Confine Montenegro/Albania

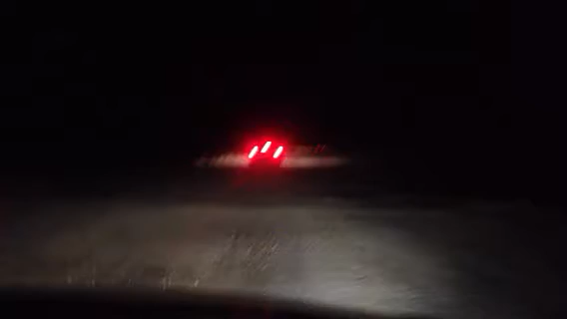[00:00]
ecco l'ultimo pezzo prima del confine per l'albania prima della dogana strada strada senza asfalto è notte notte sono le 11 e mezza di sera abbiamo ancora 15 chilometri di una strada così ci hanno detto con delle buche bisogna stare molto attenti quando incrociamo le macchine bisogna